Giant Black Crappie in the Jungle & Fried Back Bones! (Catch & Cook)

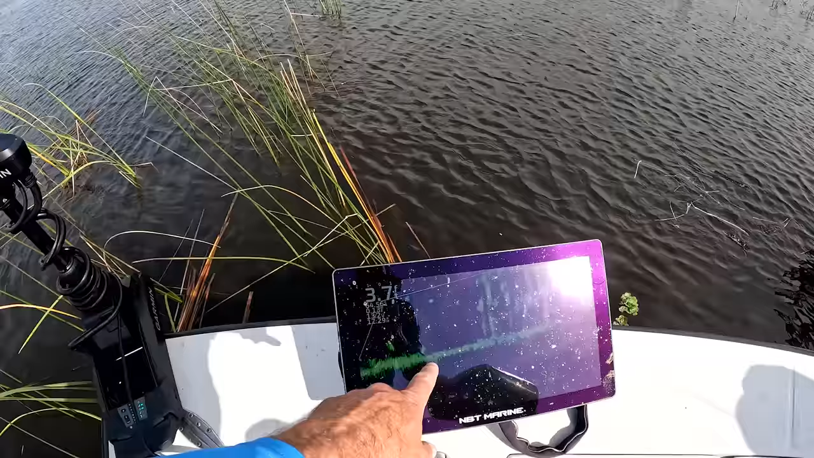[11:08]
So this screen is hooked to his trolling motor. On the bottom of that trolling motor, there's a... What is it called? A transducer. A transducer. A transducer. And you'll swing it around, and he'll see the fish there. He knows where he's at, how far he is, how deep he is, and he'll just swing over there and set his jig there. We're going to get us one of these soon.
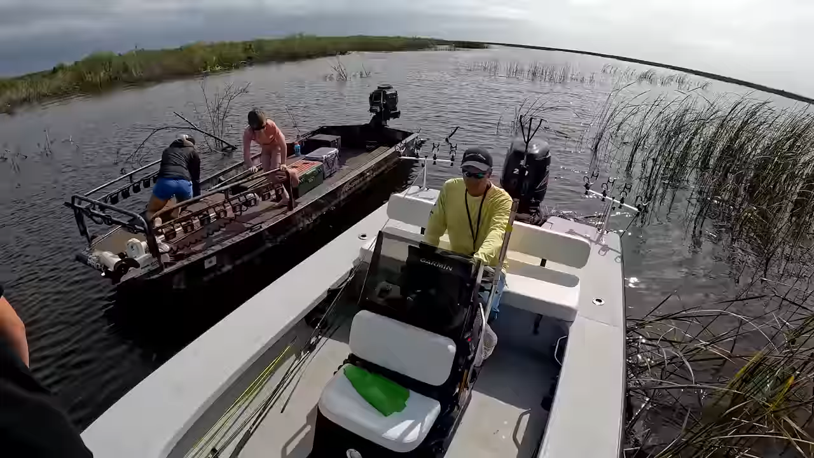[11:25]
Oh, you got more screens over here. See, it's...
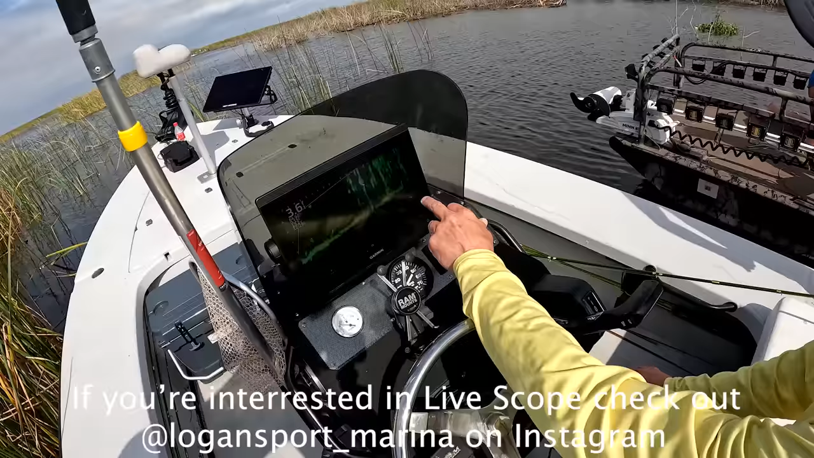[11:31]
Everything hooks to this one, and it's a direct... See up there? Yeah. But this up here is... That's just your monitoring system.